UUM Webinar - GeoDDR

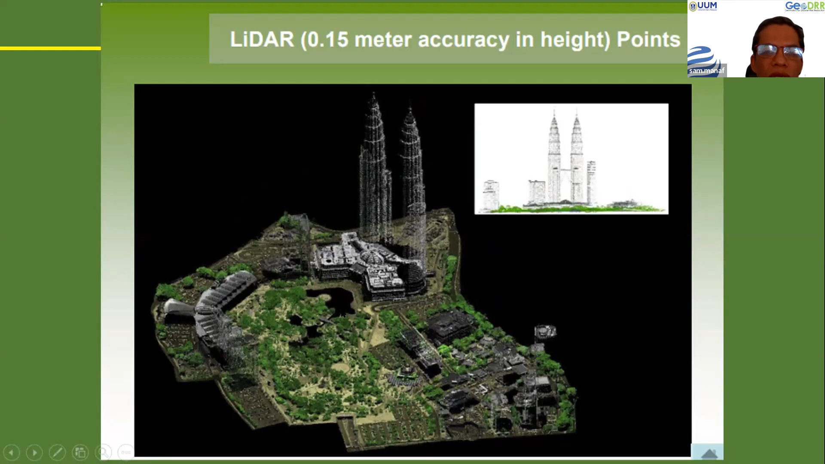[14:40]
So, you can get a few hundred thousand points just per second. So, that is how, within this kind of big area might be a few seconds, it can swipe through about around this area and it can give you a very detailed kind of, uh, survey information, uh, within the area.
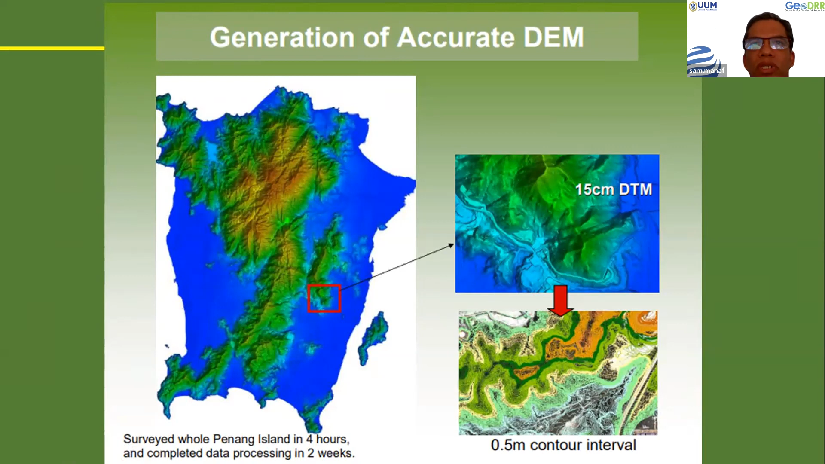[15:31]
So, these are, these are the technology we're talking about where it is a very, very important, very precise technology where you can use, uh, good for like a flat mitigations, flat modeling and so on. So, these are, these are the, the tools. Okay. Uh, move a bit detail on the analysis of the data from the LIDAR. So, we can extract the buildings.
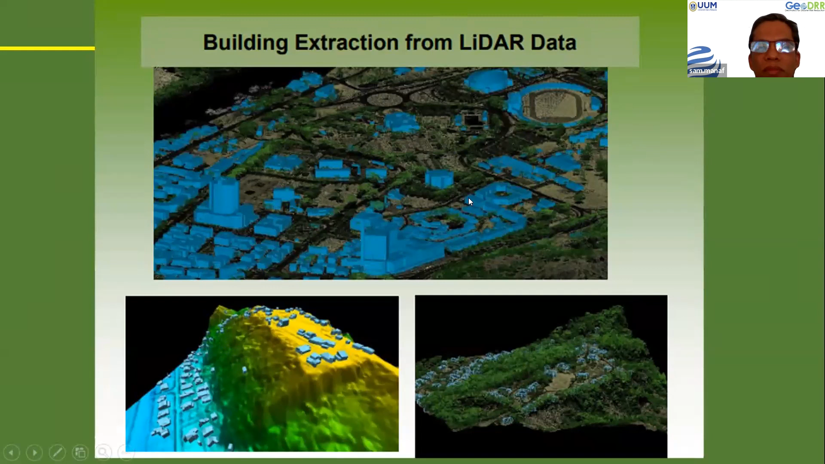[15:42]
We can remove the, the trees and then do the analysis of the slope of the terrain and so on. So, these are, uh, one of the analysis we can do with the LIDAR data. If you're interested on the trees itself, the, the profile of the, the trees. So, we can cross section, for instance, are all palm here. Uh, this is the point cloud coming from the oil palms. This is the, the ground points that, uh, penetrate to the, uh, through the leaf. And then, we can get the ground points, and then, we can get the points coming from the leaf.
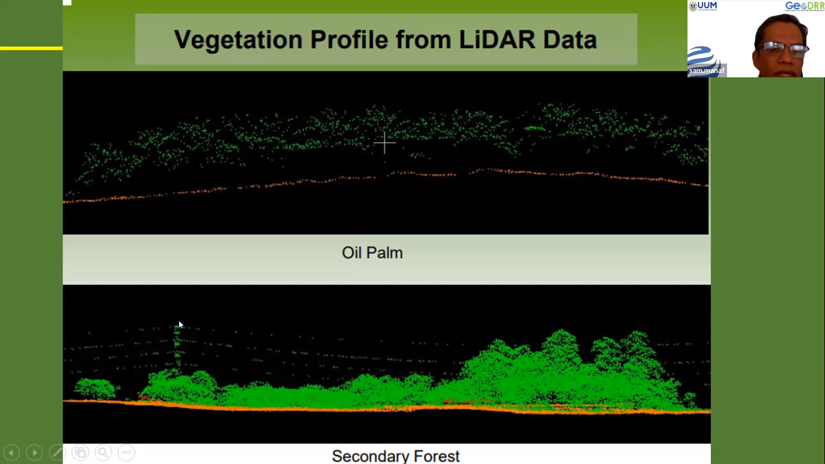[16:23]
For instance, these are coming from the, uh, vegetations here, the forest area. So, these are, even this, we can see is strike on the, uh, power cable here, transmission lines here. So, these are very detailed kind of a survey that we can produce from this LIDAR technology. Okay. Normally, when we fly the LIDAR, so, we couple up with the camera, uh,
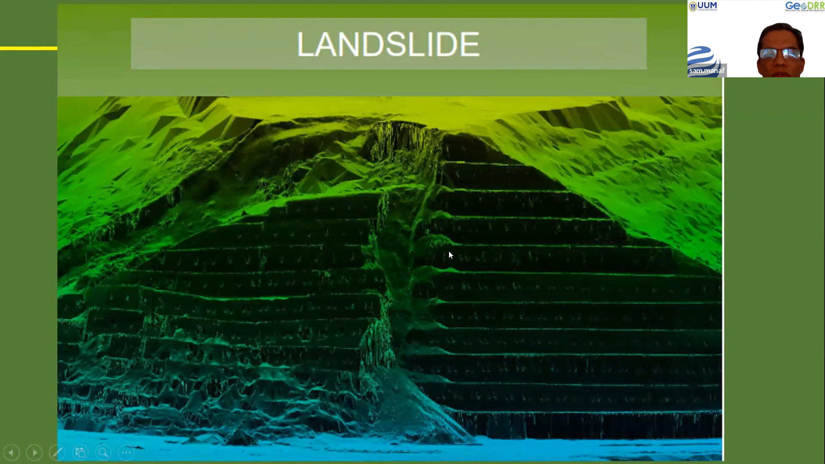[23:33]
Then, uh, the, the engineers, everything, they started to make use the data to redesign the slope and so on. So, the 3D view of the, the area where these are the,
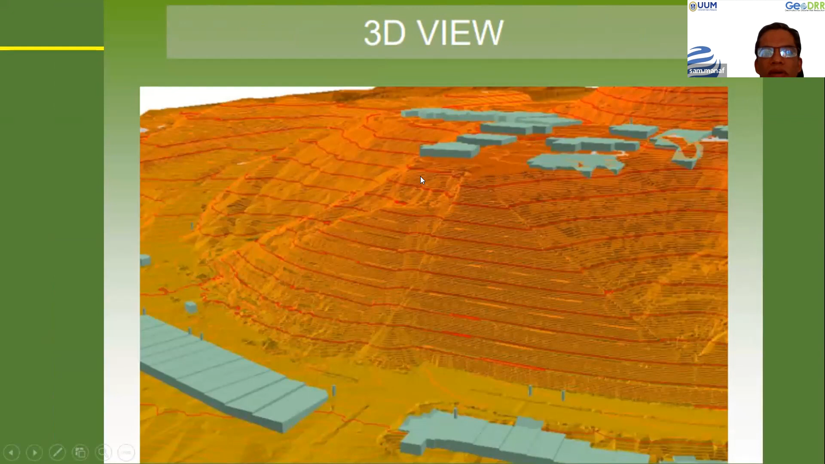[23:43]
the housing area affected this nearby to the, the slope area. And also we, we, we have a project with, uh, with GKR to map up the whole, uh, Sabah road, federal road in Sabah. So, to identify the, the risk, the risk of the, what you call it, slope, slope failure, slope risk mapping along the road in Sabah. So, we use the airborne and also we use the mobile from the ground to, uh, laser to, to scan along the road.
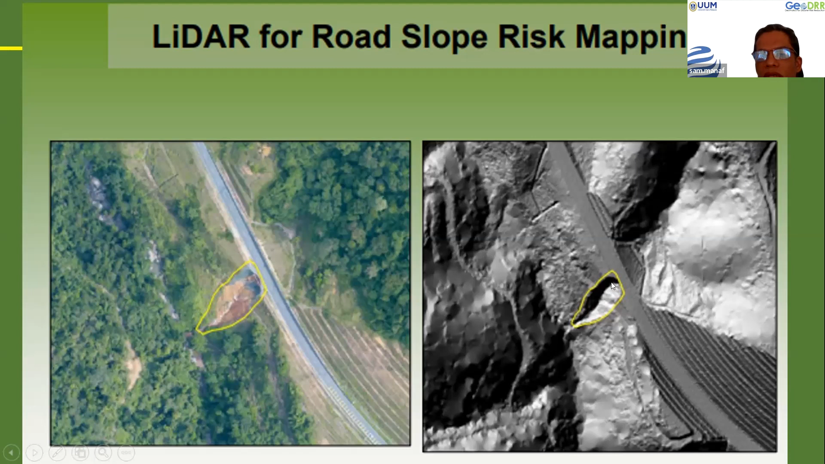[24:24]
So, these are, for instance, like here, these are kind of, uh, uh, event tree of the landslide that happened. So, we can see clearly from, from the LIDAR data.
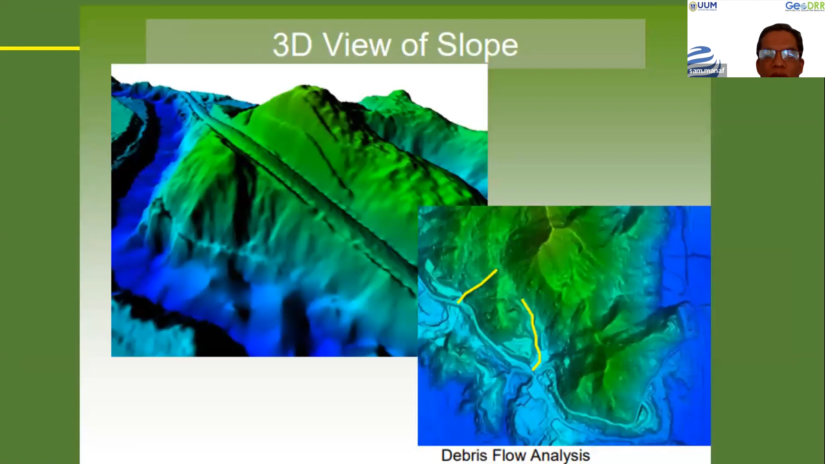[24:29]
So, and also they can do the debris flow analysis based on the, the, the data that we acquired. So, these are clearly sure that these are what, yeah. If you remember, there are so many times happen along the, along the, somehow the, uh, plus highway. So, these are the potential debris, debris, uh, flow when, yeah, it might, uh, uh, in the future. So, they need to take some mitigation measures in order to, to, to avoid that.
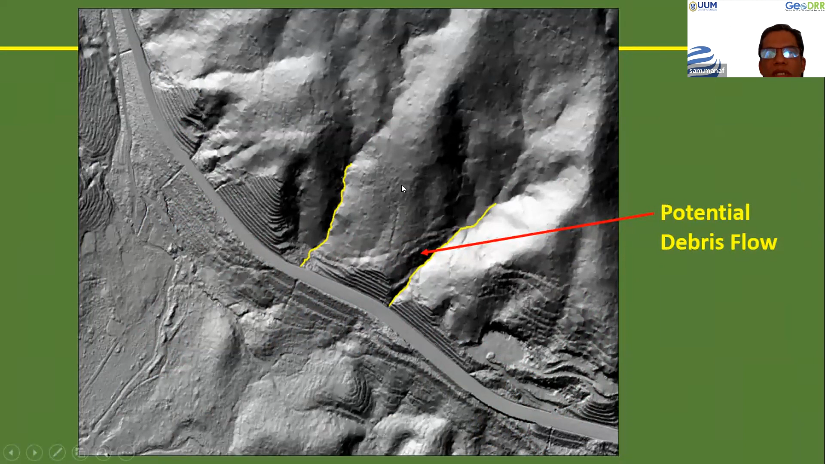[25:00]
So, these are the, the, the, how they may use the data to, to prevent the risk, you know, to, to, to reduce the risk. Okay. In terms of, uh, the data also is a very good for road design and so on.
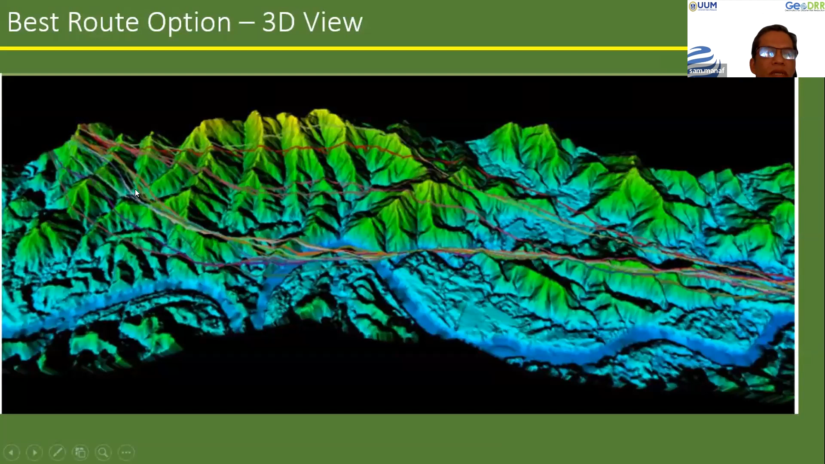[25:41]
Then they will select the best alignment and then they can do the cut and fill analysis of the, of the slope and so on.